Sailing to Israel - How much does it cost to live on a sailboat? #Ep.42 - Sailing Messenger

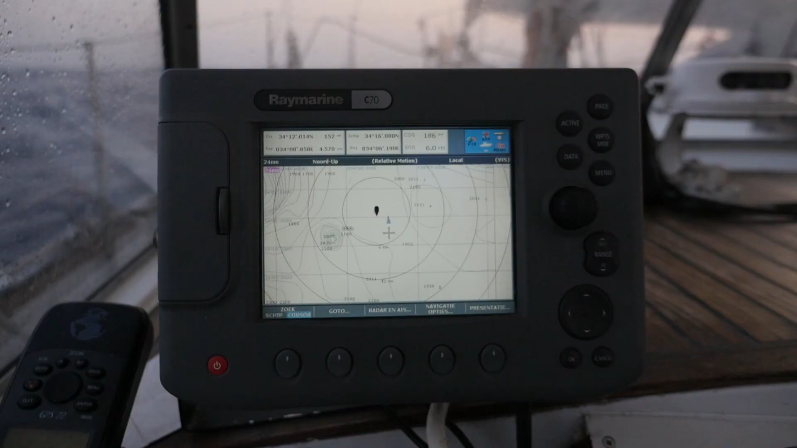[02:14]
he is towing cables underwater something like that so he said it's dangerous to come close so we